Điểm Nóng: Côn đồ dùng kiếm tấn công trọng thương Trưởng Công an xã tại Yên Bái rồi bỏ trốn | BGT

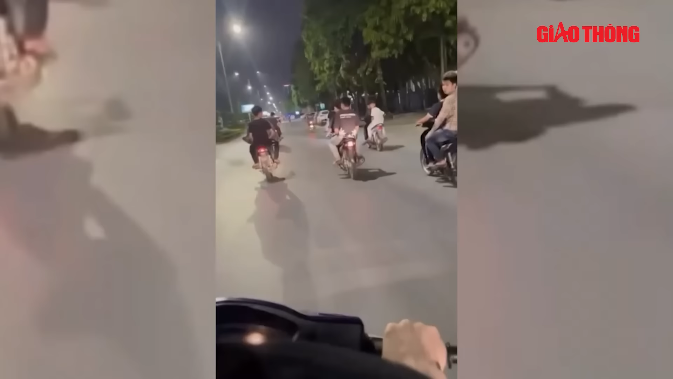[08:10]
Công an huyện Nghi Lộc, tỉnh Nghệ An vừa bắt giữ nhóm 14 thanh thiếu niên đi xe mô tô không gắn biển số, lạng lách, đánh vóng, mang theo hung khí gây thương tích cho người đi đường.